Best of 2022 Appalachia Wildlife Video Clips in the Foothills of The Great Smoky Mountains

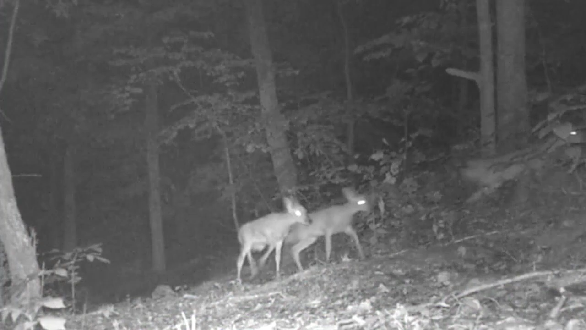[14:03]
and the old coming down look there's a whole herd of them coming down that ridge i counted seven just keep coming down that little gap in that rock little fawns is brave ain't they
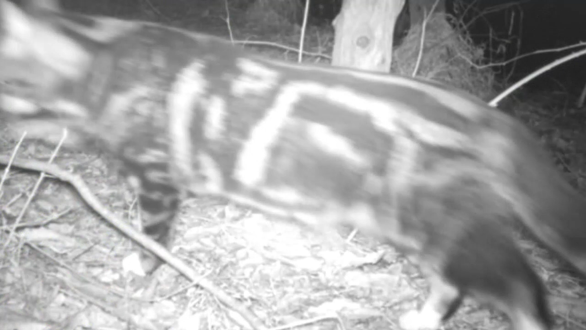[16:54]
this is the get cat i call him filmed us at the pond back in the winter time don't it say get on the side of it and he hung around the pond sometimes on the ridge but he didn't last very long didn't
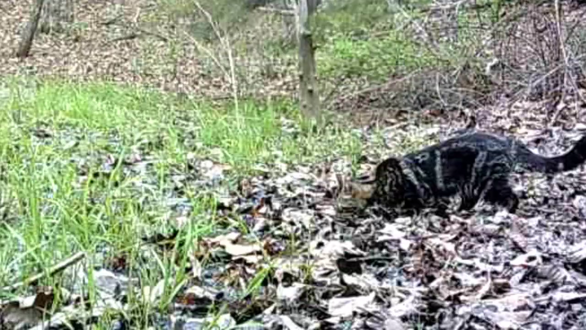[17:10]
last long at all not seen him since winter here he is again just don't catch it went wild it didn't make it
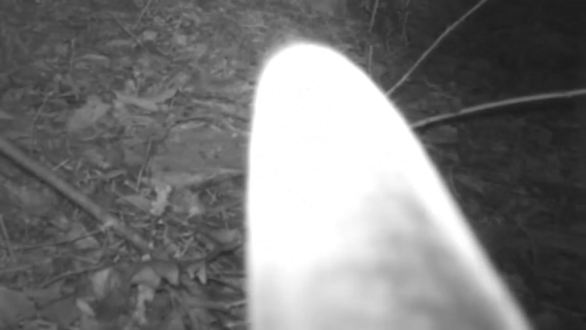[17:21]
now here's the star old yellow he's
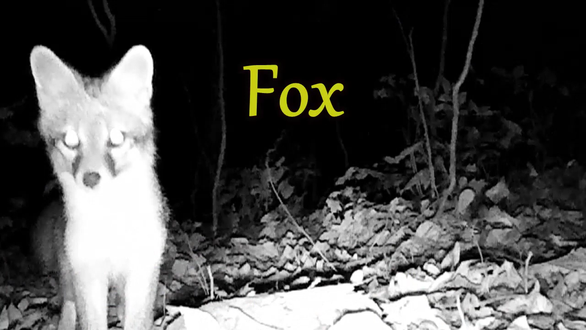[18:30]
next up the fox beautiful little animals they're always scurrying around in this old bridge they're real elusive though
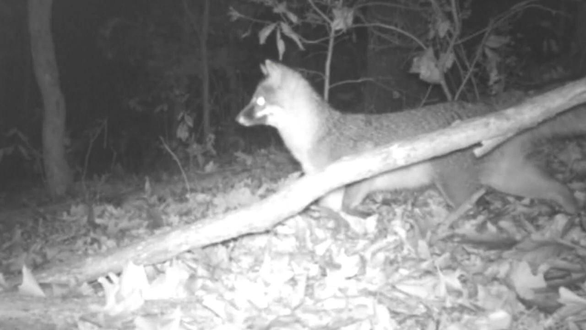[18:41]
but they're so cute to watch unless you got a bunch of chickens around
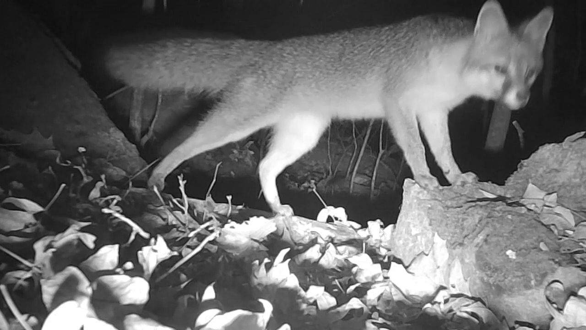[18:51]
they always move around trying to find them some dinner like the rest of these little animals and they come and go across this ridge and these trails all night long
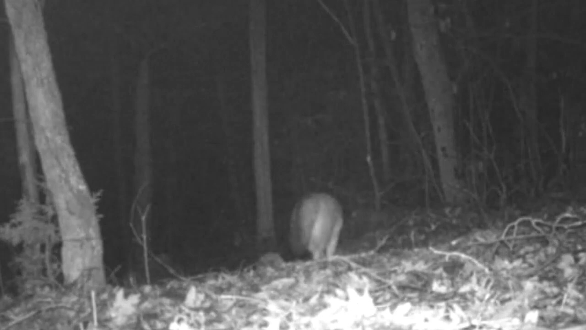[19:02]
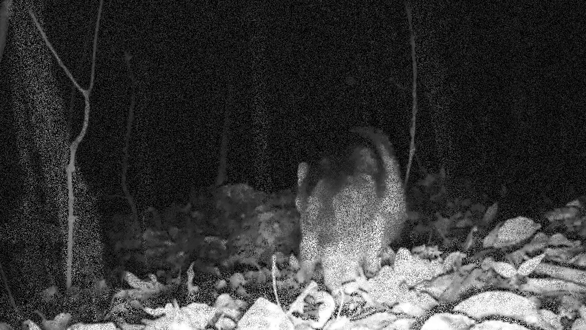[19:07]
these libels see them anywhere
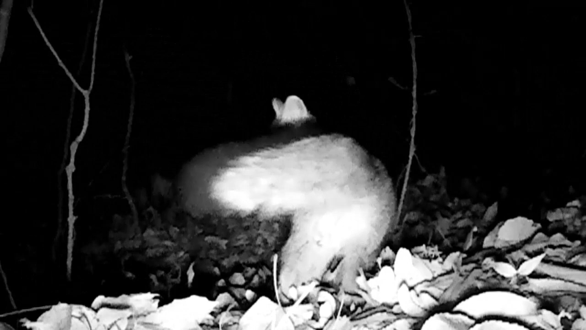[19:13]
and they're curious too you can tell it's a red fox got that black tip on their tail
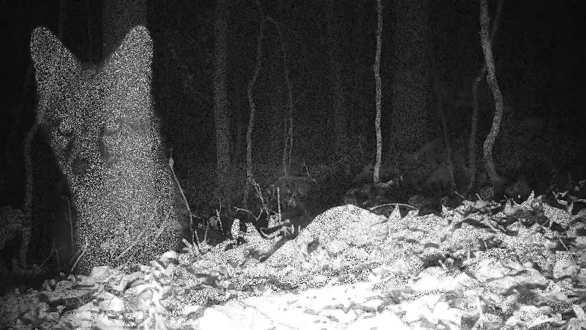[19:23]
a little mate couple in here
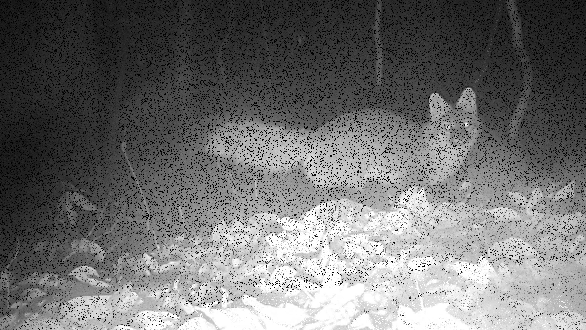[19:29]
they come in mid-summer sneaking around always on the move too and they fool around the rock motel
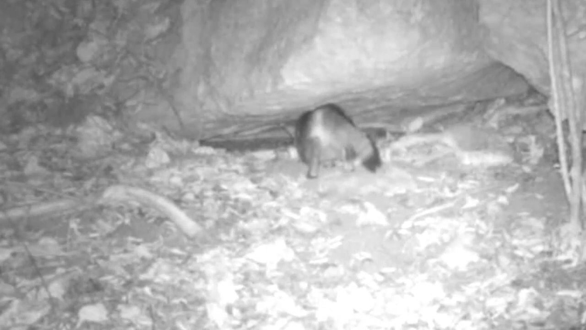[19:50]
they're wondering what's under there they smell it but they don't want what's under there they just move on and here's one during the day on the ridge moving through
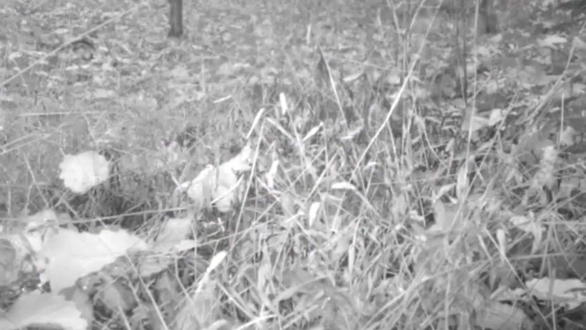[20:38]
and every fool around the pond too in pairs
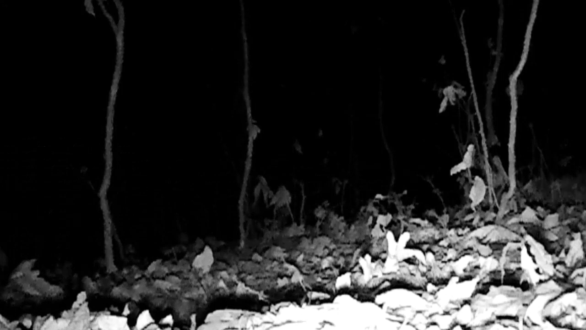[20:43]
they're always on the move well that's the fox the elusive fox
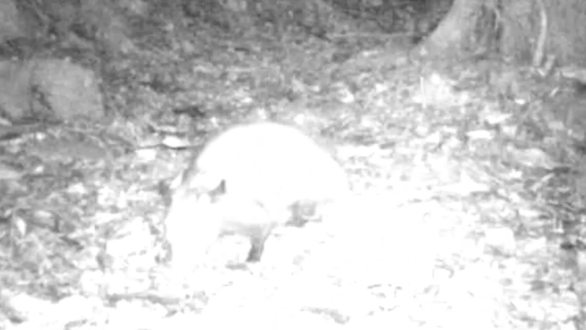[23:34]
not many people knows that and here's the mate and pair i'd say at the rock motel old wet possum he's probably looking for some wet pavement seem like you see them on a wet road more than anything now here's a really rare sight i've been trying to catch
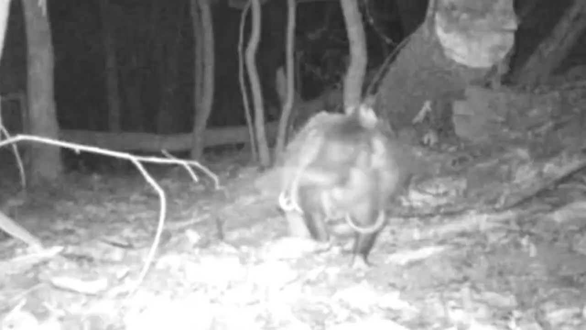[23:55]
a mommy carrying a whole bunch of babies on her back that's a rare one well that's it for the possum
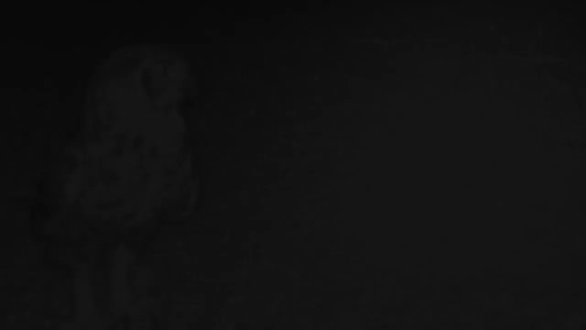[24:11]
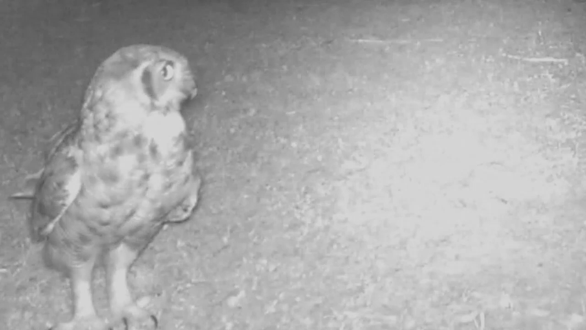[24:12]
here's the owls now these owls are elusive you hear them but you don't see them very often but i know in the summertime they come down in these cedars the edge of these fields and they love to eat these insects especially these katydids so when you hear the katydids they're down here looking for them and they feed on them that's how i can catch pictures of them right here
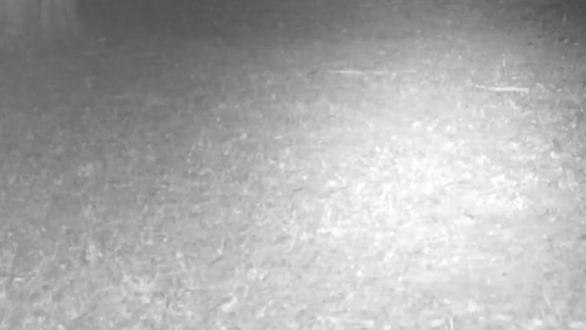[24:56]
they love to chase these big insects it's a treat for the whole family's down here all night long and they're silent silent predator i'll tell you
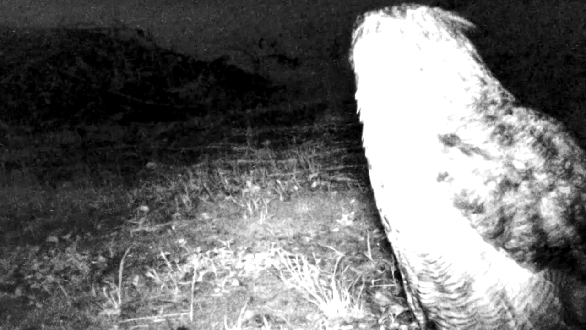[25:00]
but when the katydids start dying out the owls go back to the big hardwoods and they still check his fields but you can't hardly see them so there's a big old hoot owl the great horned owl
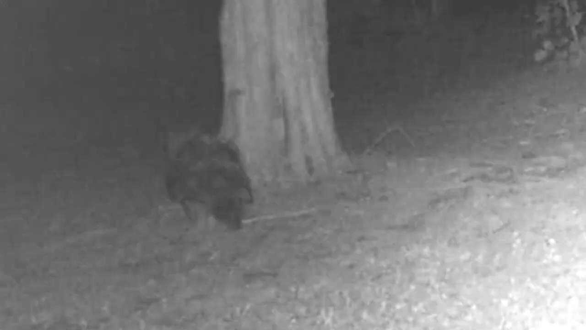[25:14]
beautiful sounding bird at the night time now here's a little screech owl these are rare to film too little old bitty owls compared to the big old horned owls
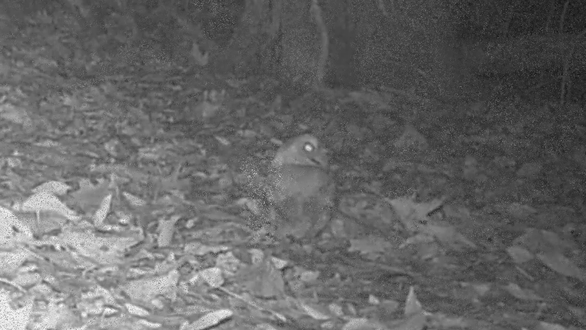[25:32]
but they're beautiful little house look at them they don't stand eight or ten inches tall at the most
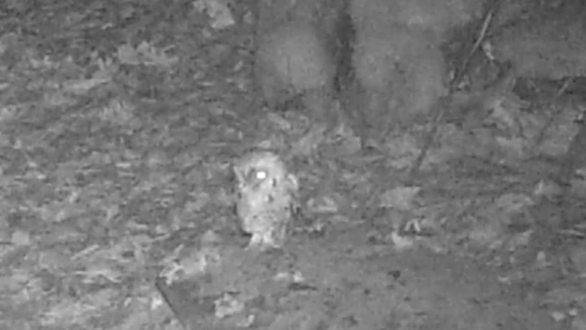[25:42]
beautiful little thing and i managed to catch a few pictures here's one at the rock motel and another one rare little birds to catch these little screech owls but you hear them well that's it for the owl
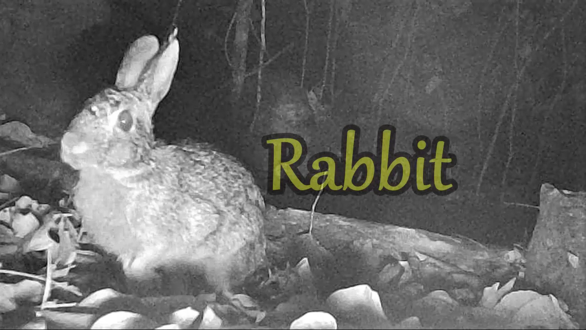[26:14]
the old rabbit this is one animal that is the most hunted animal in nature seems like by all the predators and they live hard but there's plenty of them